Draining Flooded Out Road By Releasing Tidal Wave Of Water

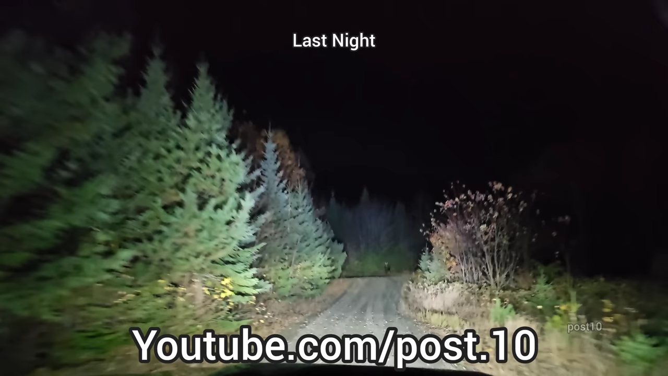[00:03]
It's a small culvert. Oh my gosh, there's a moose in the road. Did you see that? There's a moose right there. He just ran away.
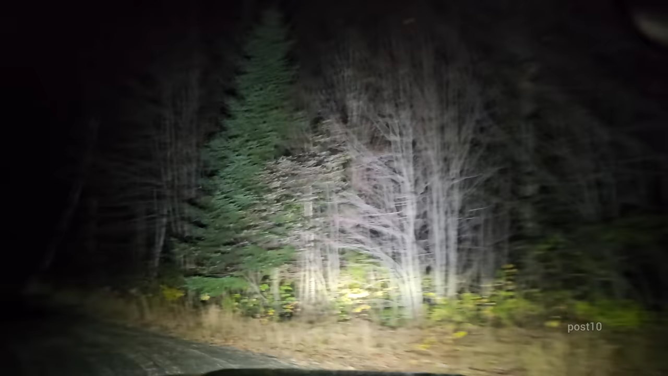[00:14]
And look at this, we got a big flood. We'll come back in the morning and do this. It's usually a pretty simple solution. It's a small pipe that's usually easy to unplug, but we'll wait until there's daylight. And yeah, that moose will keep an eye on it until the morning.